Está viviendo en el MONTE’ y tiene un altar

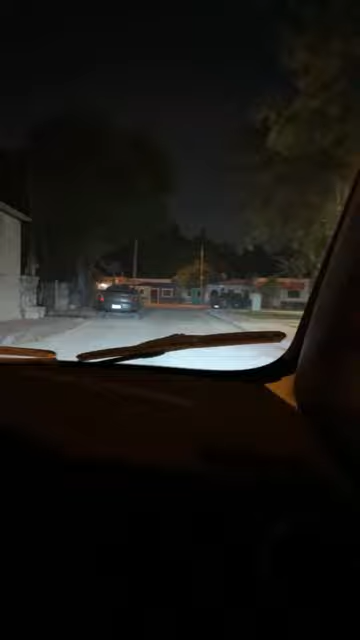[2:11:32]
Solo la prendo. Sí, cierto. Vaya, voy a dormir. Descansa, Kevin. Ya cerraron la tienda, amigos.
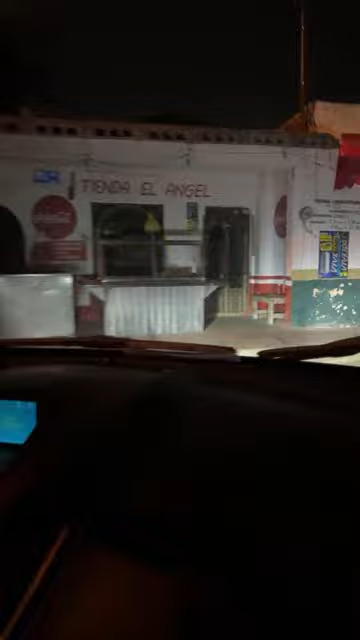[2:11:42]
Era esta, miren. Hay otra. Ve, chela. No, borrachos, chicos. Muchas gracias, moderación hermosa. Pues Alex debe saber dónde. No se vayan, dice Laura. No, no sabe, hay que salir. Mira, acá hay C5, güey, en el pueblo.
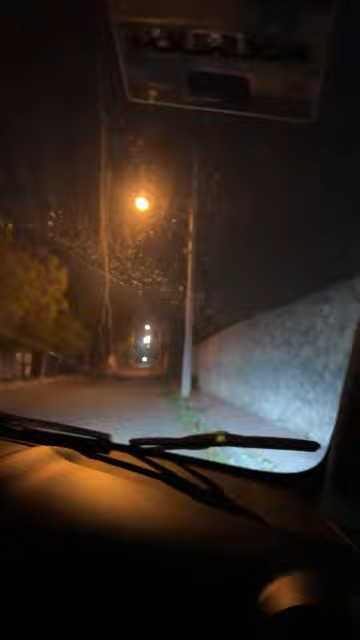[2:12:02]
No se vayan, dice Laura. Sí, ya no se vayan. ¿Te seguimos, bro? Ya la cerraron. ¿Hay una acá cerca?
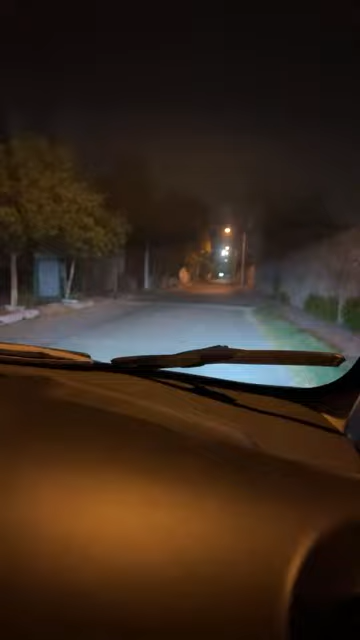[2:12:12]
En el mapa, güey. ¿No sabes por dónde se va? ¿Tú sales del periférico, no? ¿Pasas por enfrente de Walmart de Cauquel? Pues vamos, güey, de pedo.
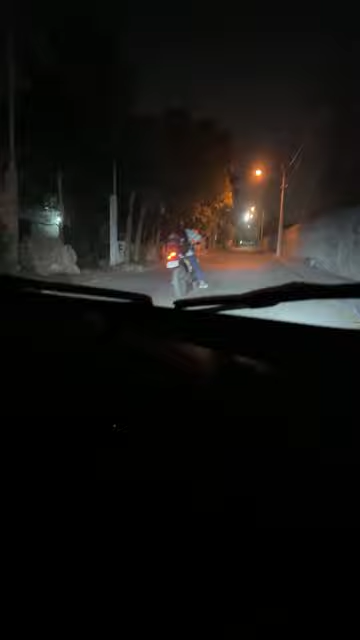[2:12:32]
¡Hala! Salto, güey. ¿Qué vas a continuar, chavas? Sí. Esta, wey, si te vas a ver. No, no, voy a mirar enfrente, güey. Es que la otra sí me ciega. A ver si le cayó algo, güey. Oh, ya estaba tirado. No, estaba tirado. Estaba tirado. Bien. Ah, bueno. Avanzando. Mi primera chamba. Estoy cansado del camino.